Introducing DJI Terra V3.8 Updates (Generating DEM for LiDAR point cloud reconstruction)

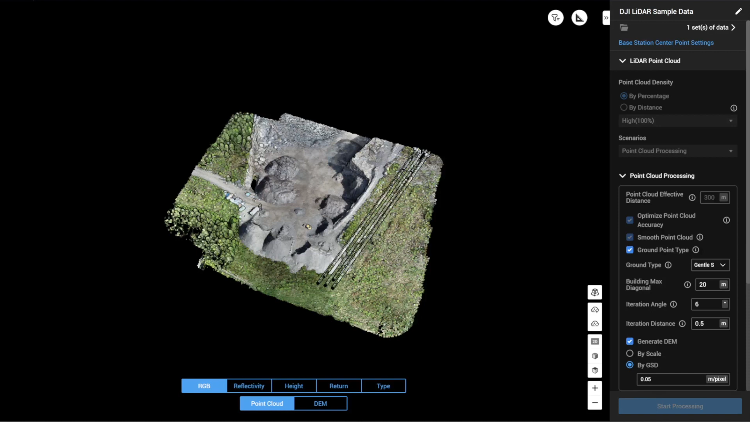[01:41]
Okay so once the process is finished you will find the digital elevation model option on the bottom in addition to point cloud. Simply select this options to view your digital elevation model on the map layer.
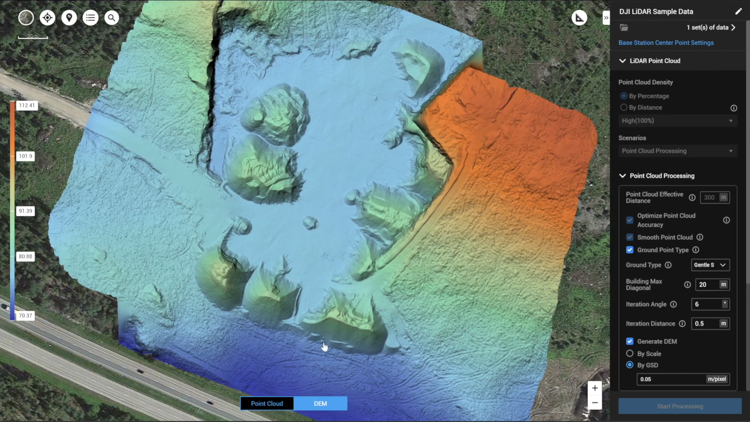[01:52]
Now if you want to extract and export out this digital elevation model simply go back and select the project folder.
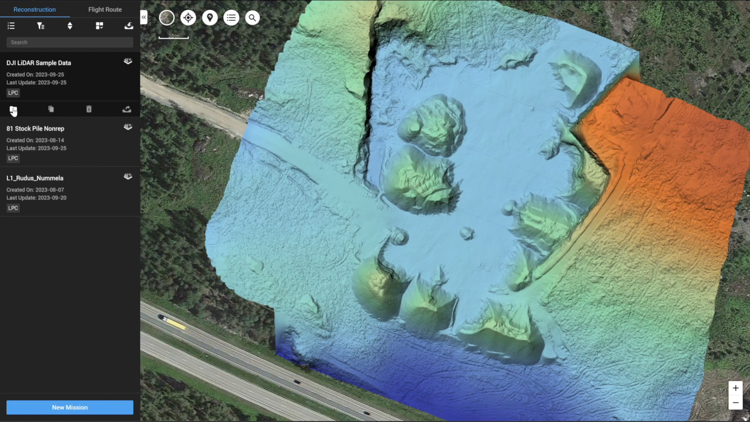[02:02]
Then open up the folder lidars and you will find an option tera-dem. Open up that folder you will find your digital elevation model in the format of TIFF. You will also find the true world file also attached here. Now this GeoTIFF formatted digital elevation model can be imported into third-party software or it could also be used to create a terrain photo flight.
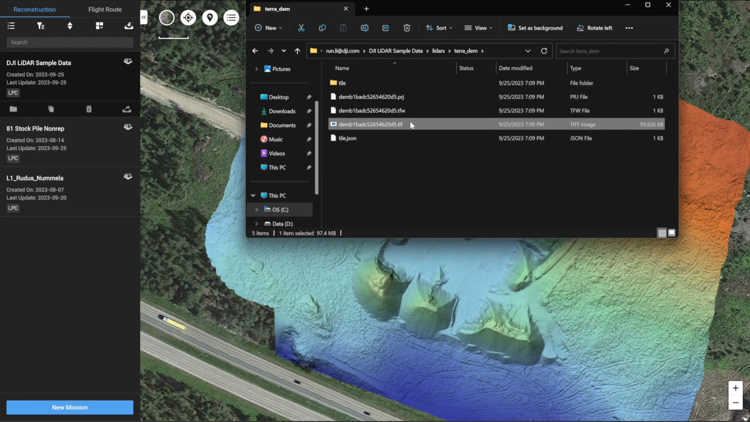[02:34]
Okay so that was the digital elevation model output from the LiDAR point cloud data from DJI Tera version 3.8. Thank you.